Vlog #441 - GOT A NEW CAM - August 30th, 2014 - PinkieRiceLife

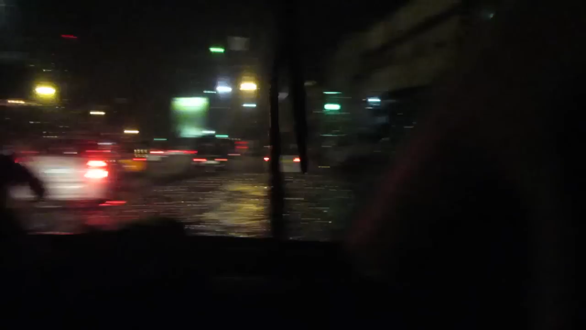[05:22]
It's very flooded here. Can't see it, but it's full of water in the street. Especially on the right side where we are.
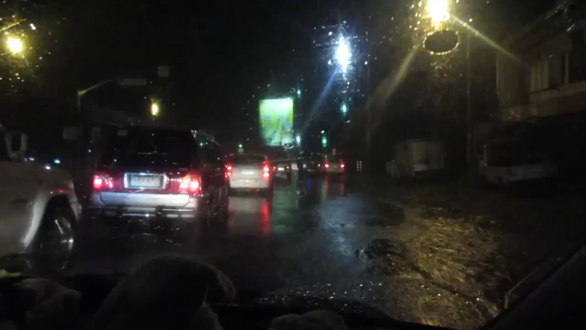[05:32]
Oh, I think it's gone. There's a big ditch over there in the road. Hi everyone, so we finally got a new camera.